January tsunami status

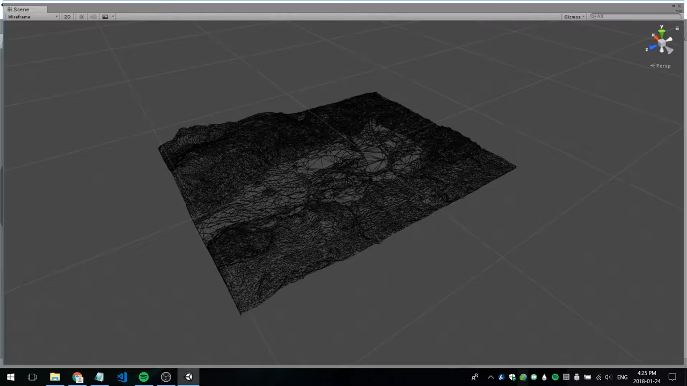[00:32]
I've been working with some data from Ocean Networks Canada, specifically digital elevation model data to make a 3D map of Port Alberni.
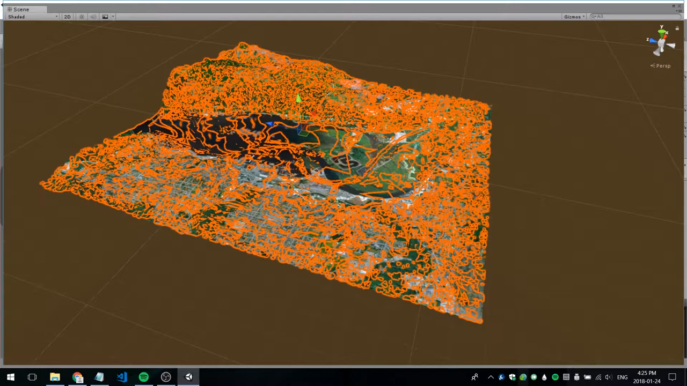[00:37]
I've also been getting some simulation data that I've been using to see how far the tsunami will go up into Port